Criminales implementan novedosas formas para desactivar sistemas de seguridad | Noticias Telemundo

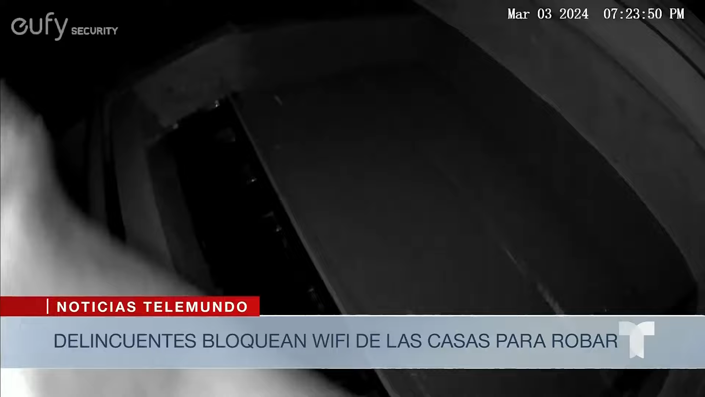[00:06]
Ahora no solo bloquean las cámaras con sus manos o intentan desmontarlas como quedó captado en este robo a una vivienda en San Diego, California.
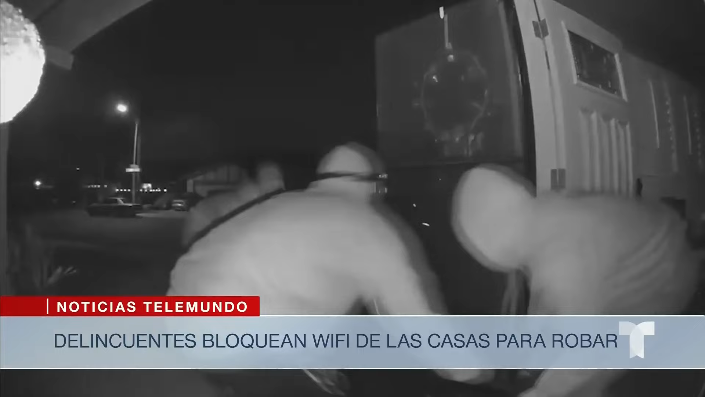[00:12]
En una nueva modalidad por todo el país,